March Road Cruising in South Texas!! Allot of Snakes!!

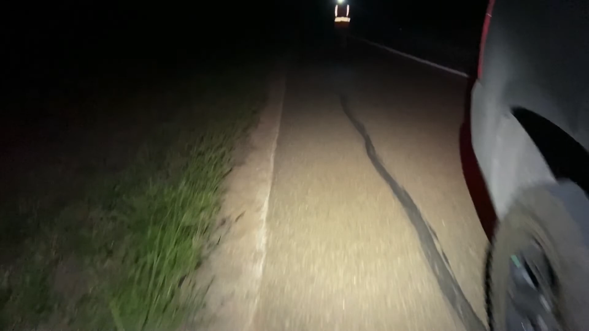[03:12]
You go check it out. Okay. See what's getting off right there? Oh yeah. There you go. Oh just a little skinny guy. All right we'll let it get off the road and keep herping.